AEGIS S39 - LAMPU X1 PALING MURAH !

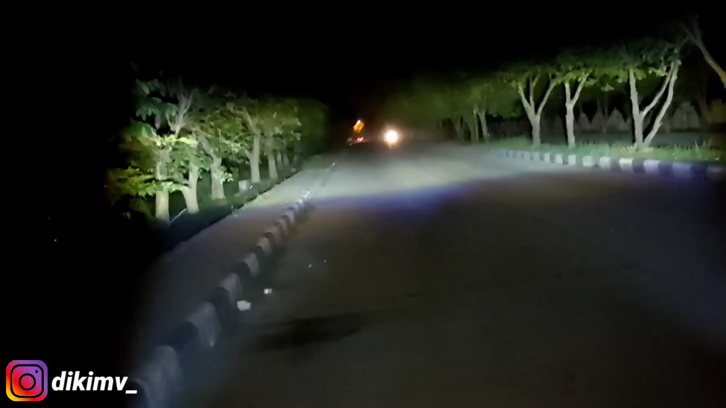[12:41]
X1 yang ini Tidak kalah Dengan X1 yang Harganya Di 600 ribuan Ini sebentar Ada mobil di depan Karena silau ya Jadi kita harus Membagi Jangan egois Memakai lampu tembak Itu jangan egois
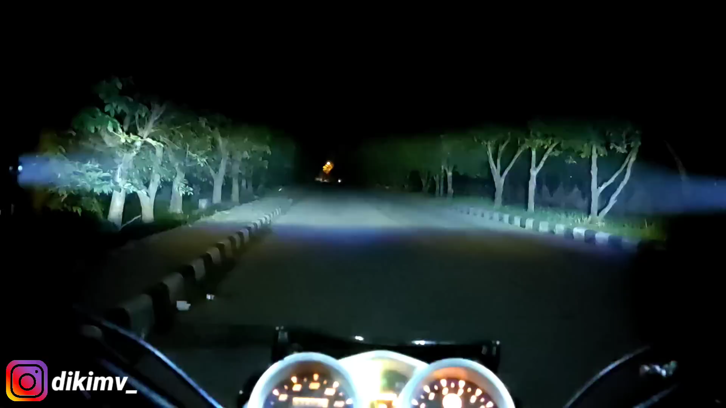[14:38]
Saklarnya enak Low beam dan high beam aja nih Buat teman-teman yang gak suka Ribet-ribet Dia sudah ada
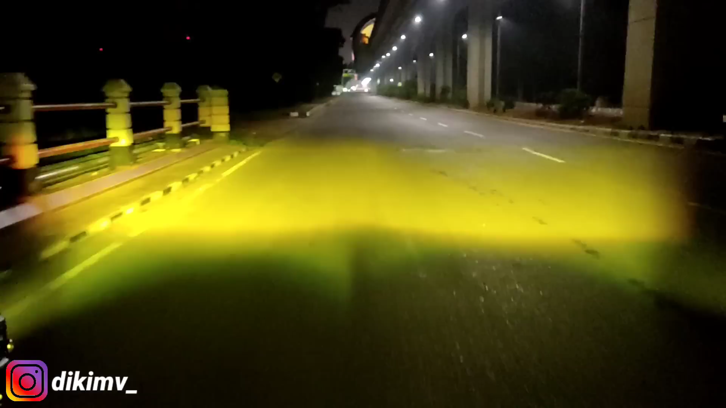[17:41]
Ini posisinya Kalau kita pake Di tempat terang Apakah hilang bang Kena cahaya Terang lampu jalan Ya temen-temen bisa liat sendiri coy Buktinya gak hilang sama sekali Bahkan terang beneran nih ya Lampunya Gak hilang sama sekali coy Bener-bener Pure Ini Asli sih Murah tapi gak murahan Ini Teril Murah tapi gak murahan Jadi Untuk sekarang Banyak banget opsi guys Kalau kalian low budget Ya gak mampu beli Durumoto triple X